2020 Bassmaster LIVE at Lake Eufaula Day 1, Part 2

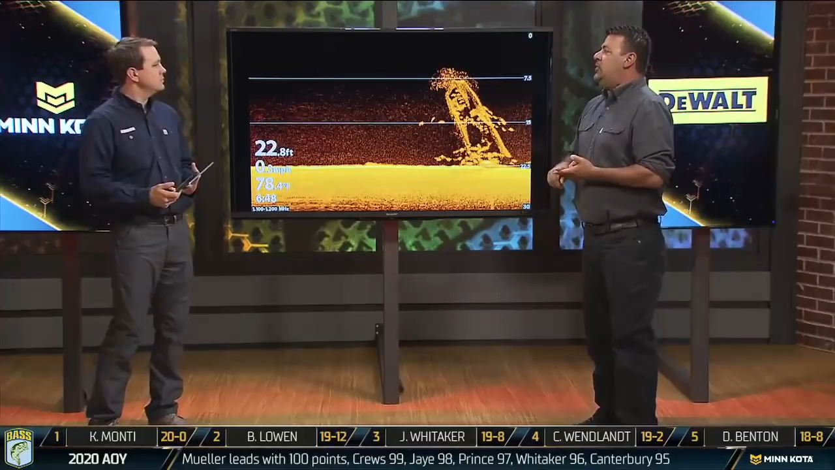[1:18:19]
On screen: depth 22.8 ft
Number one, we talked about standing timber that's in Lake Eufaula, really throughout the entire system, and that's kind of what that standing timber is going to look like on your mega imaging, okay?
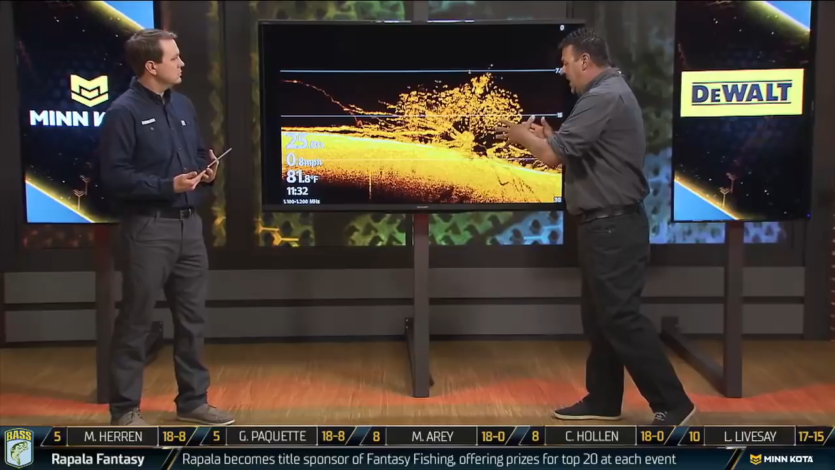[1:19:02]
And here's the one thing that we talked about earlier this morning is, these brush piles are not like the size of our desk here in studio. Some of these guys will bring them out on flatbed trailers, put them onto pontoon boats, and dump them in. But this right here, at least today offshore, has been the major player that I think we're going to see going into day two. This explains why, even though these two brush piles are in 22, 25 feet of water, why we're seeing guys throw big spinner baits,
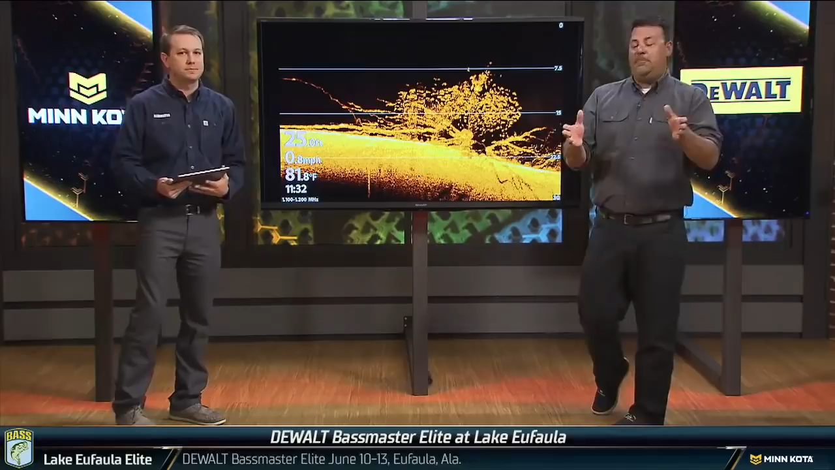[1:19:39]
Here's the best way to put it. Whoever built this brush pile and drug it into Lake Eufaula done did some work. If it's from 25 feet of water all the way up in the water column, to call it 8 feet of water, that's a big house for bass right there.